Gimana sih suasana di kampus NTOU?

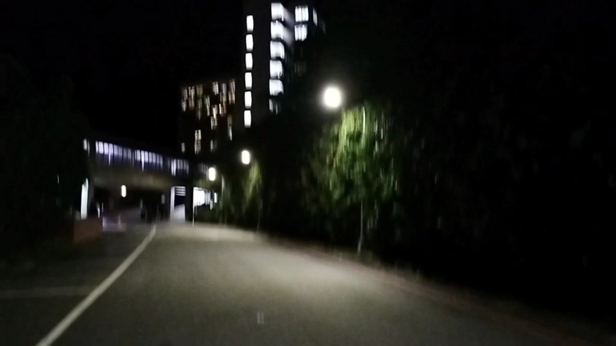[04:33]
Nah ini udah deket Jalan ke dorm aku gitu Deket dorm aku juga ada family mart gitu